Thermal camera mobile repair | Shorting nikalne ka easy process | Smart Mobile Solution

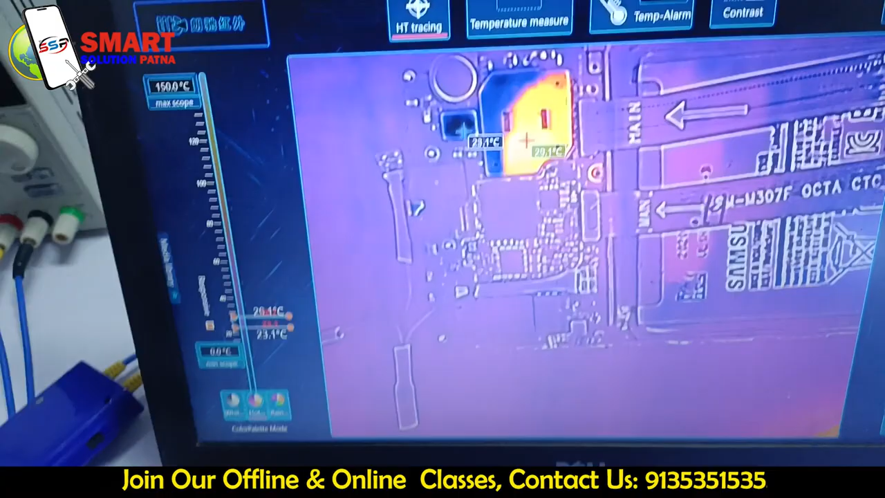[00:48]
On screen: scale top 150.0°C, scale bottom 0.0°C
तो जैसा कि आप देख रहे हैं यह जो हमारा विंडू है यह पूरा विंडू हमारा थरमल कैमरा का ये अप्लीकेशन का विंडो है
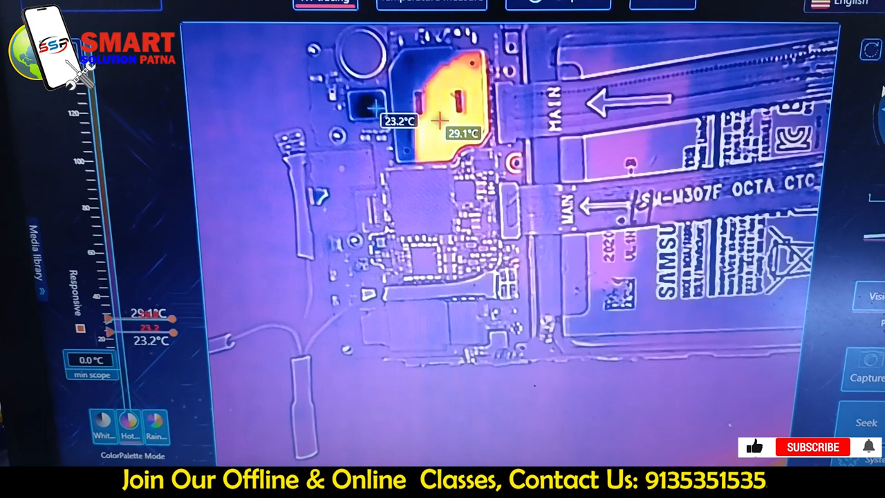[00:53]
अगर
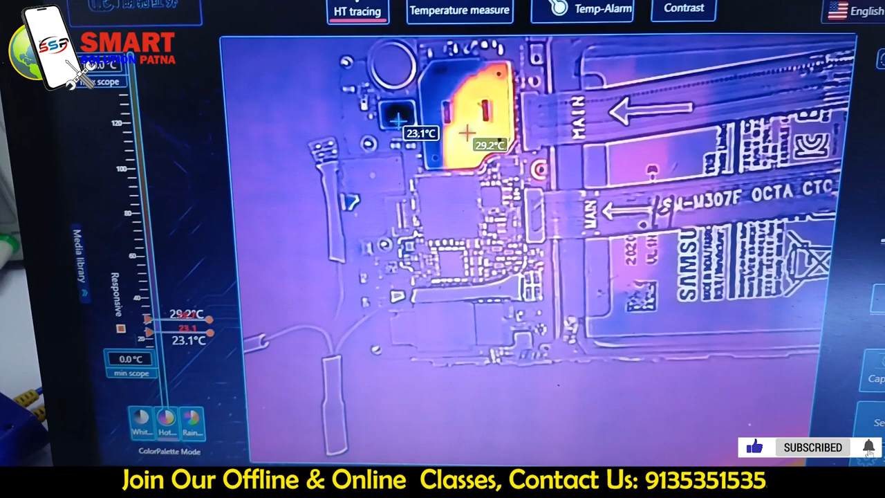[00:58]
On screen: max 29.2°C
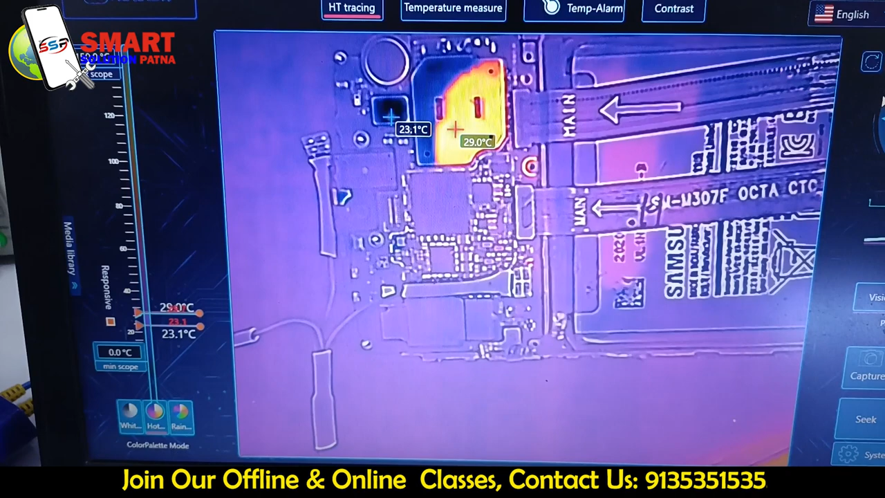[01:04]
On screen: max 29.0°C
आपको थर्मल कैमरा यूज sunshine की है इसमें दो option है इसके vision को आप change भी कर सकते हैं अगर आप इसकी vision को change करेंगे
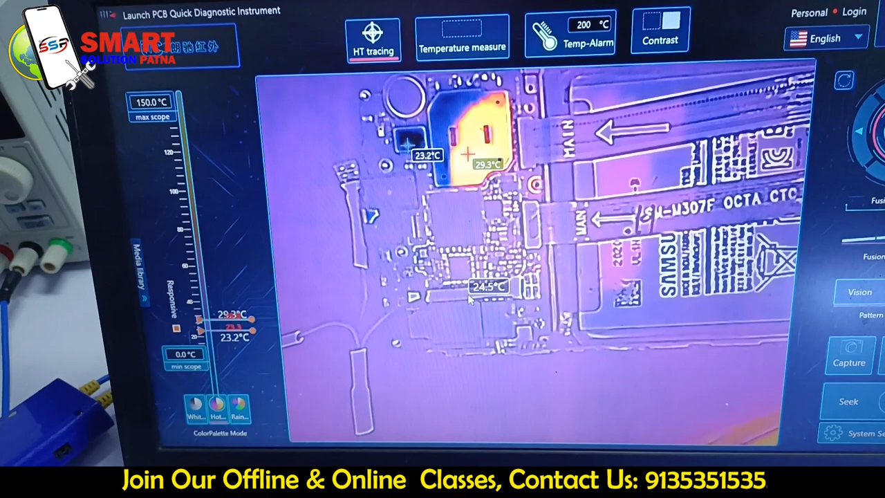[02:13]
On screen: max 29.3°C, min 23.2°C
thermal image पे चला गिया है हमारा system अब यहां से क्या करेंगे कि सबसे पहले हम अपने phone के लिए यहां power
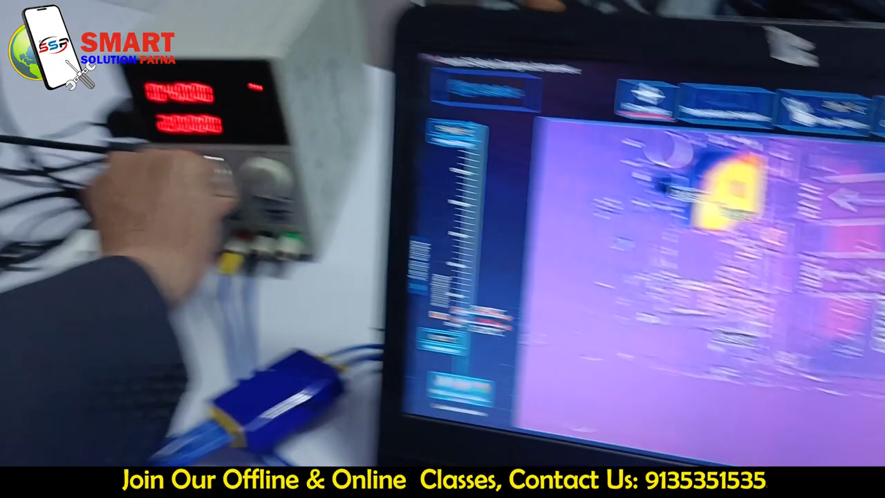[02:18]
on करेंगे अपने DC supply machine को आप पहले normally इस पे voltages दीजिए
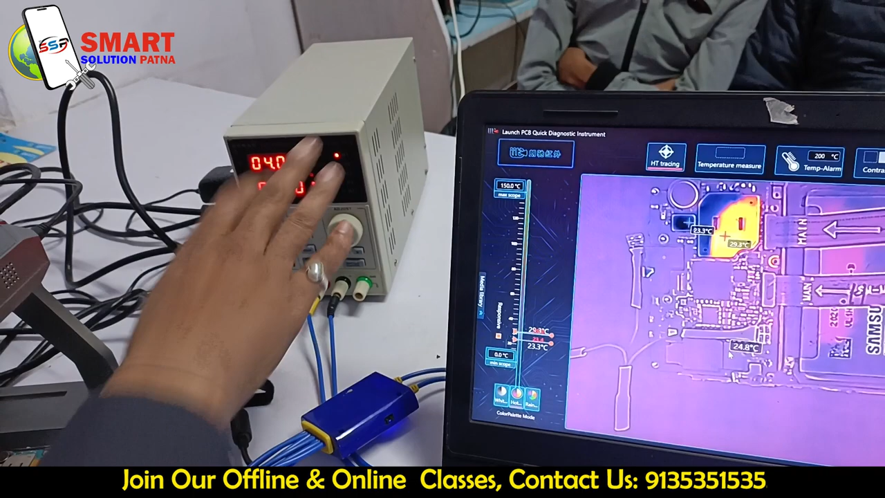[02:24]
On screen: scale top 150.0°C, scale bottom 0.0°C
4.0 volt 2 ampere हमने दिया है यहां ह हमारी power लगी हुई है अब मैं इसका जैसे ही power की प्रेस करूंगा तो आपको इसकी screen पे दिखाई देगा कि
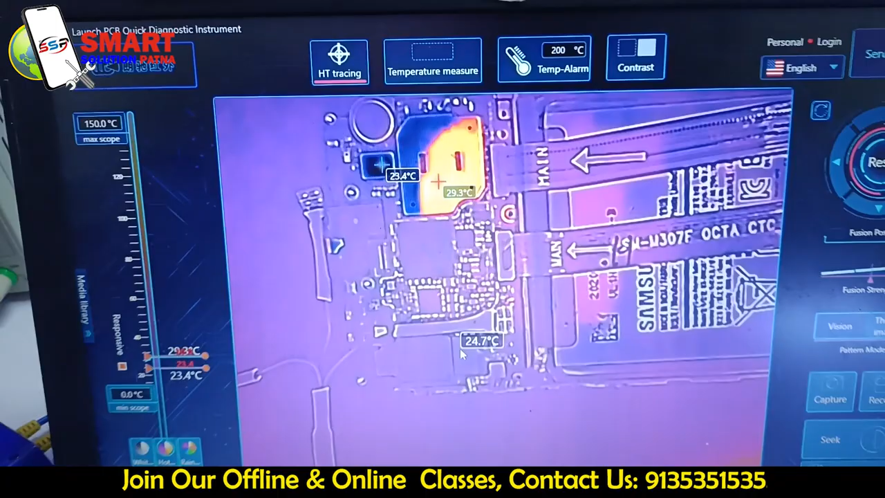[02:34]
On screen: max 29.3°C, min 23.4°C, scale top 150.0°C, scale bottom 0.0°C
हमारा problem किदर को है तो चलिए मैं इसके power की को press करता हूं और आप notice कि लिए
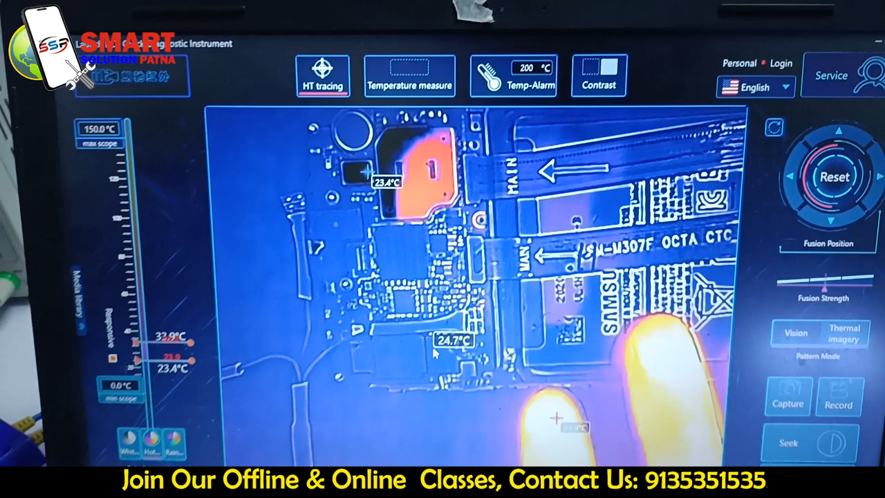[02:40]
On screen: scale top 150.0°C, scale bottom 0.0°C
ठीक है आपने notice किया कि यहां
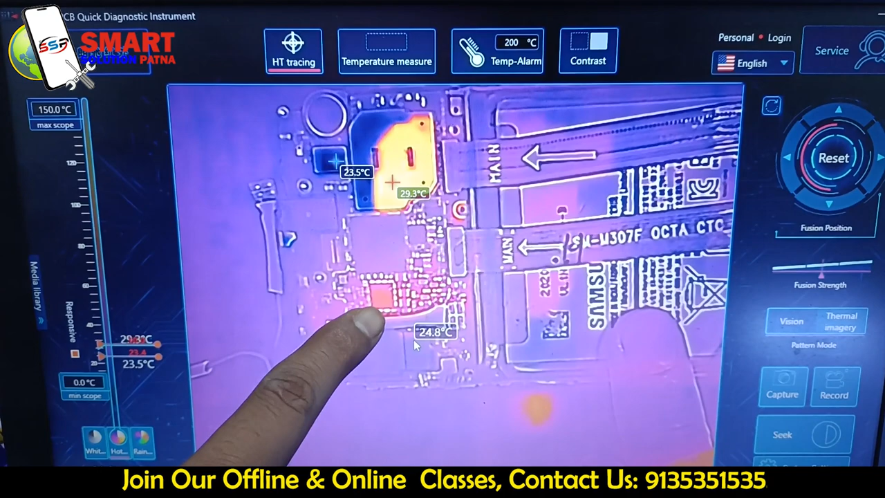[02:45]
On screen: max 29.3°C, min 23.5°C
पे हमारी problem है ठीक है और यह कौन सी IC है तो यह हमारा power IC है मैं दूबार आपको करके दिखाता हूं
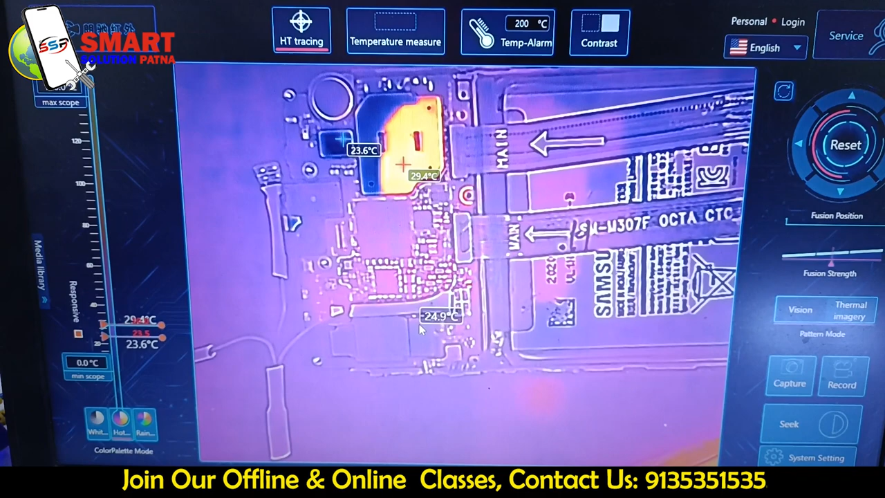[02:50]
On screen: max 29.4°C, min 23.6°C
कितना तेजी से हमारा IC वहां burn हो रहा है यानि कि गर्म हो रहा है यह तो हो गया इसका thermal images
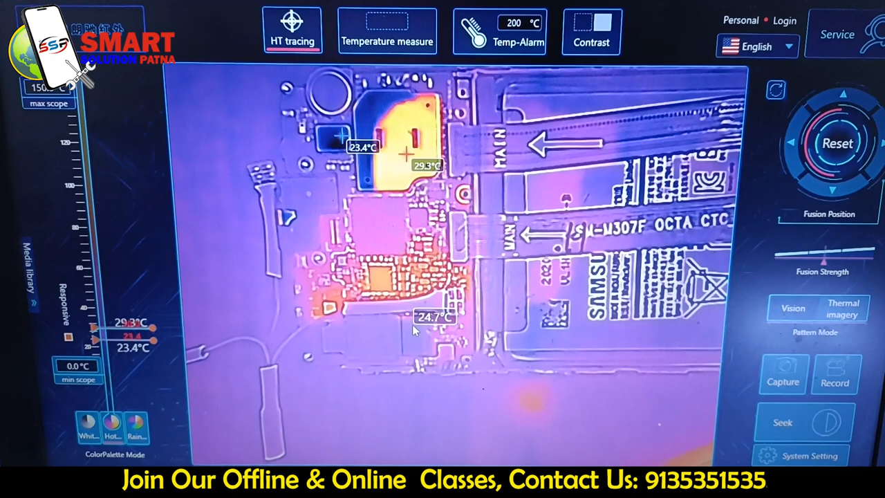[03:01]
On screen: max 29.3°C, min 23.4°C
लेकिन अगर आप इसको normal vision में देखना चाहते हैं तो भी यह दिखाई देगा तो मैं इसको एक बार आपको normal vision
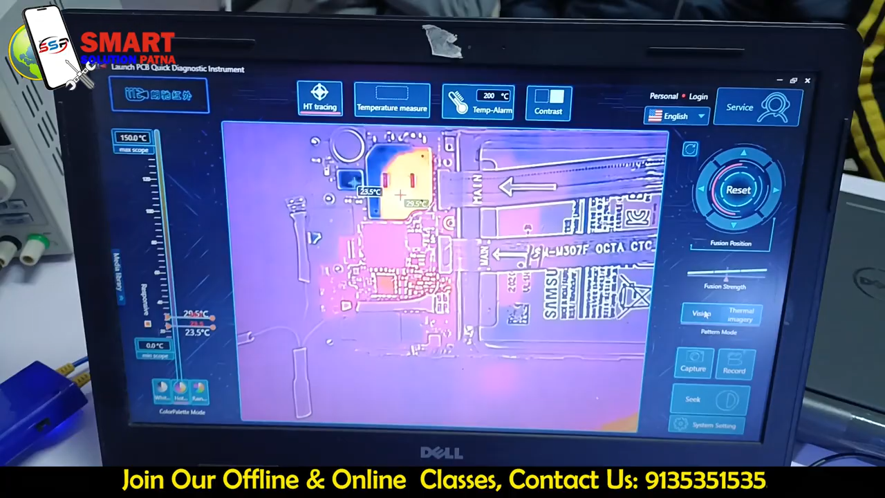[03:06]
में करके दिखाता हूं यह अब हम आगे normal vision में ठीक है अब हम इसको check